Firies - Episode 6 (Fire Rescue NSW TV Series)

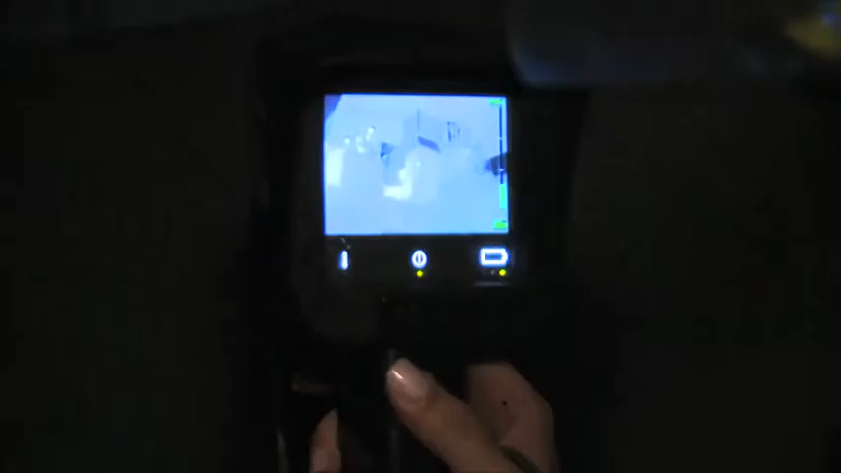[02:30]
The thermal imaging camera operated by the city platoon is not offering good news.